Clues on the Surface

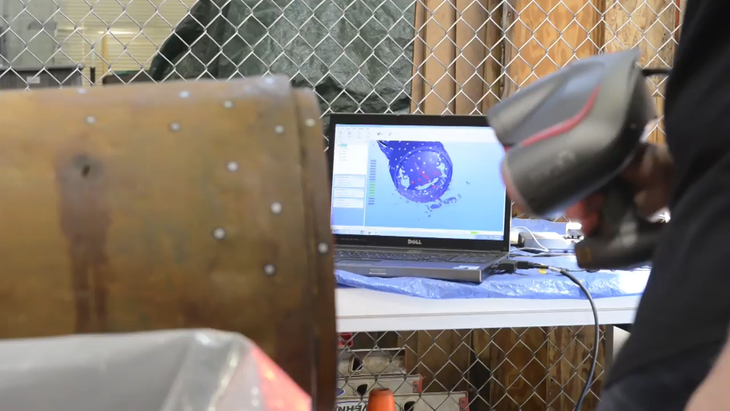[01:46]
It can show features, important features like serial numbers, maker's marks, things that aren't necessarily immediately visible to the naked eye,